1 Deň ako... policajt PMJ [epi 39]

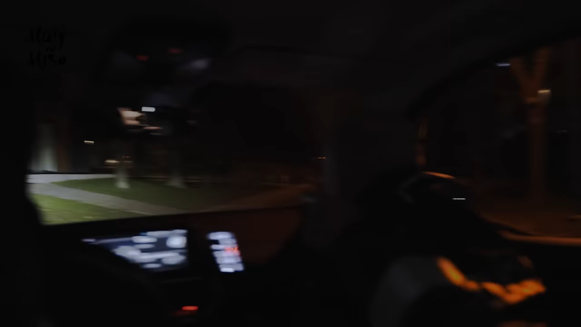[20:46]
Tu hneď za touto budovou je, tu hneď za touto budovou. Tu. Vidíš? Tu je v parku, tu je on.